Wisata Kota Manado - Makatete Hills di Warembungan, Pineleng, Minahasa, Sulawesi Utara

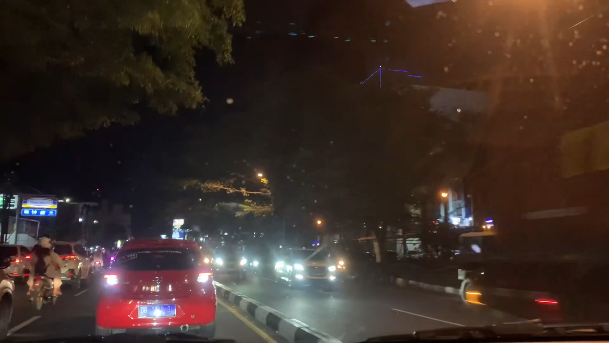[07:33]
kami pun kembali ke Bahu dan menikmati keindahan kota Manado dengan kelap-kelip lampu kota di malam hari.